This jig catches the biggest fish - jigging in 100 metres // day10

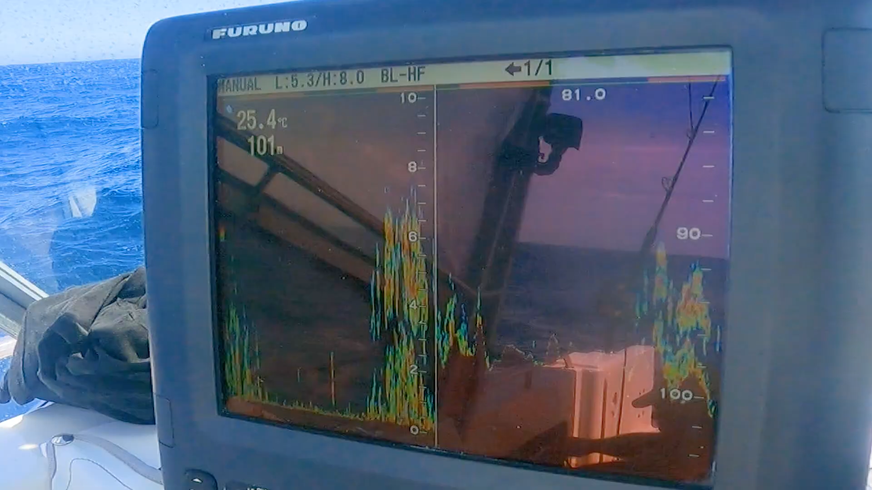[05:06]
On screen: depth 101 m, water 25.4°C
Outside says the chirp, not a caring farm. Told you I'ma make, keep the channels on.
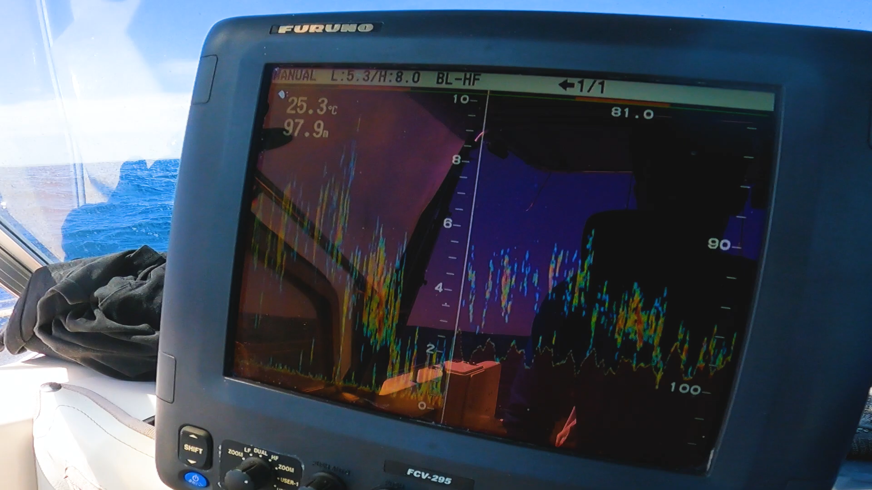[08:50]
On screen: water 25.3°C
Fornicate the funds, money made me come. So that's the sort of ground we're looking at. 99.3 meters. Little flares, little patches of ground.